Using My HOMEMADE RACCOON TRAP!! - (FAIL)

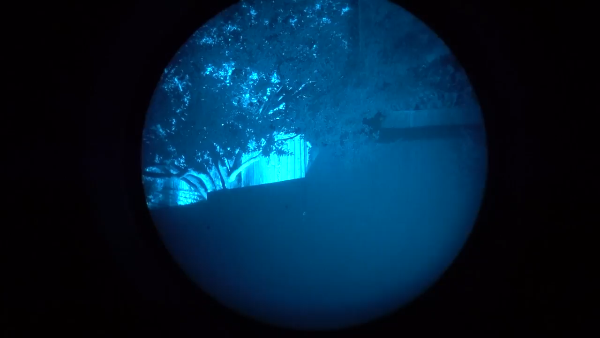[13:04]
He's that little shiny object right on the corner of the fence.
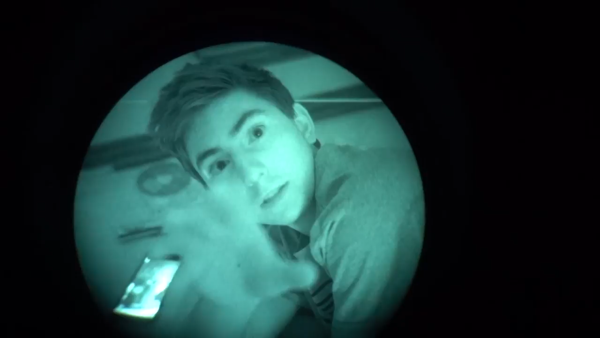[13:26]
Okay, you guys ready for this? Time check, 11:33. I'll go ahead and take one of those, I don't care.
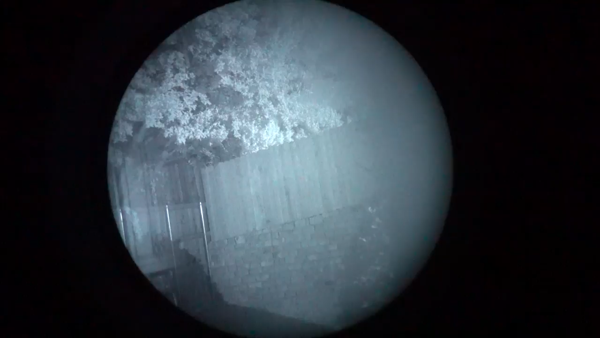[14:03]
I think you guys can make any more noise over there. Ricky the raccoon, I see you, buddy. I'm watching. I'm telling you guys right now, that raccoon is so smart. He left already. No, he's there. I'm looking right at him.
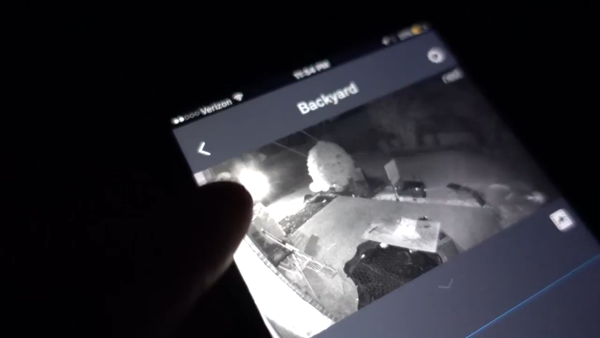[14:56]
That's my, he's being recorded right now by my night cam. My trail camera, look at him.
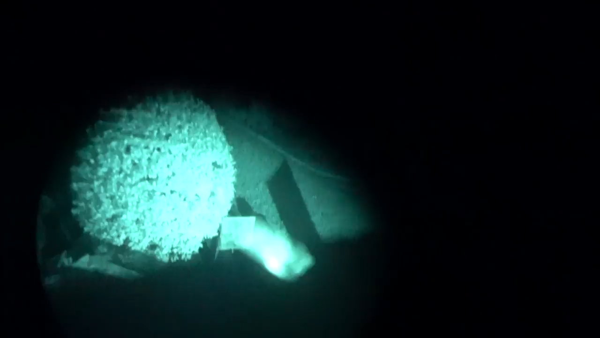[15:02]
He's that big one, he's right next to my trap. There he is right there, what is he doing?
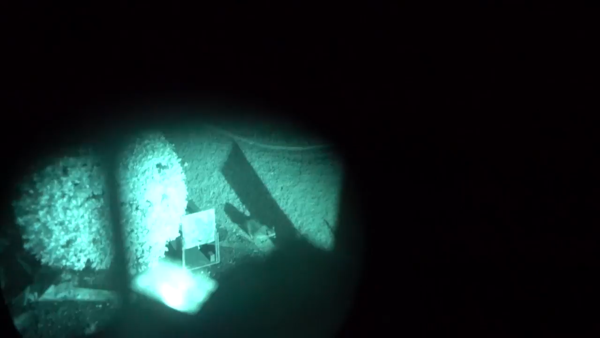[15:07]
He's out in the middle. Okay, that's my trap. Oh God, he's smelling it.
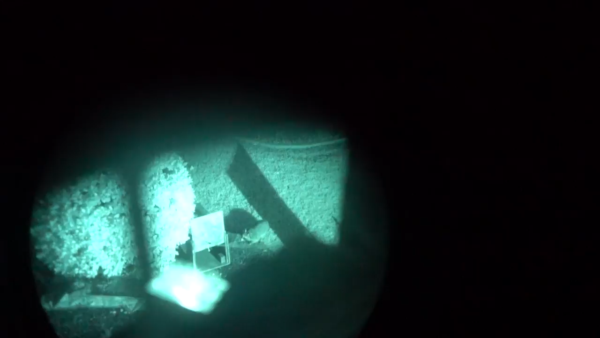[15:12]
What are you doing, Ricky? Oh, he's smelling my trap. Oh my God, oh my gosh. Look at that raccoon. He is so sketched out right now. Ricky, what are you doing? Get out of my backyard. Get inside that freaking trap, you son of a gun, you.
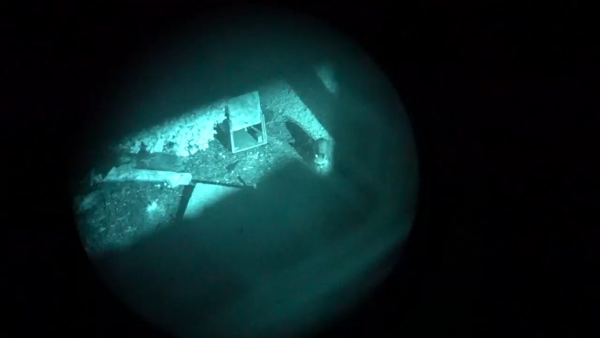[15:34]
Dude, he's going towards your trap. Hey, did you pull mine?
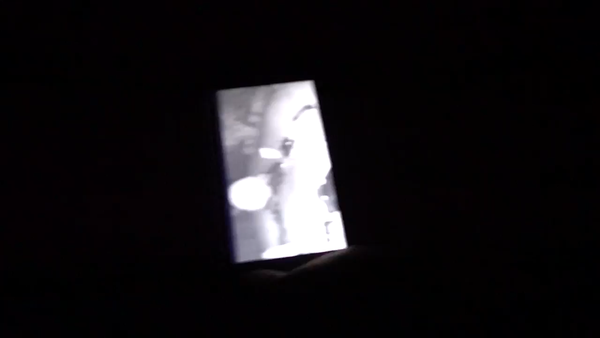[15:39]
How did you pull mine? You just gotta yank it real hard. But yours is good. Look at Ricky.
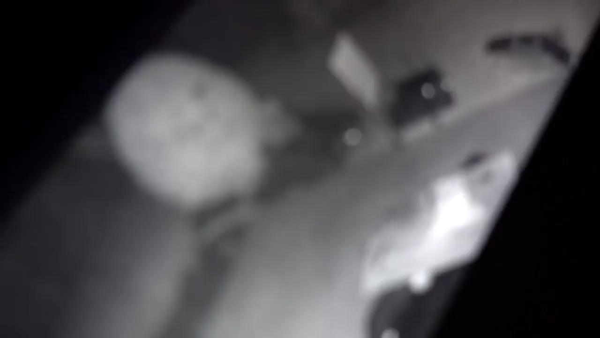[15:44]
He's getting on Barrett's trap. No, he's turning towards yours. He's turning towards mine now. For everybody at home that has never watched any of these videos, we are dealing with some of the world's smartest raccoons.
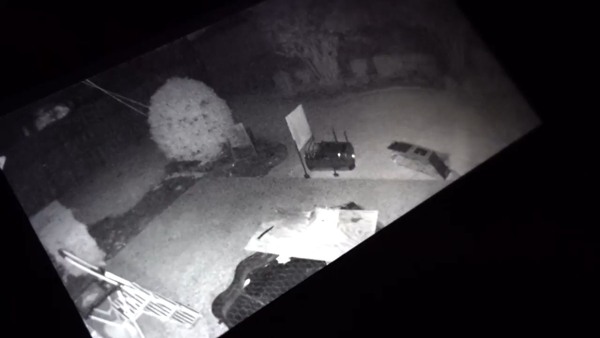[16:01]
Well, they know traps. They know everything about these damn traps. Ricky's the worst. This one right here, this is Ricky the raccoon. He's so smart. Look at his eyes. Look at his little beady eyes. What are you doing, Ricky? Oh, I'm just munching on these marshmallows. Oh yeah, these marshmallows taste so good. Oh my God, he's going towards your trap. Is he going in? Watch Perry accidentally pull his trap. Don't you do it, Ricky. Don't you do it.
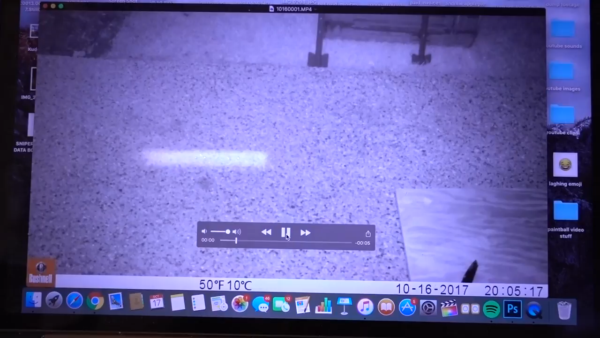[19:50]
Take a look at that. Oh. Whew. Got a good shot of the ground there. Good job. Yes. Way to go, way to go. And just so you guys know, are aware, Ricky did come back last night.
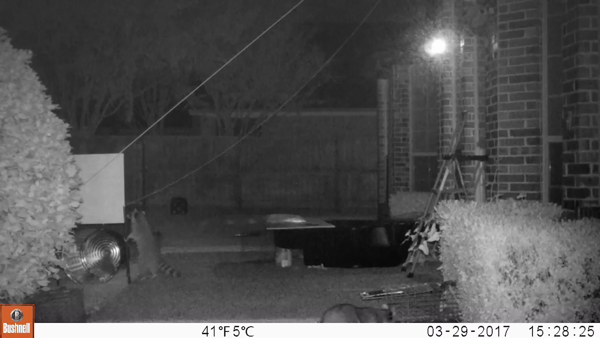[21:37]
I have it on video of him standing up on back of his legs and grabbing onto that rope that's connected from yours onto the ceiling. That's why it was down. He pulled it down.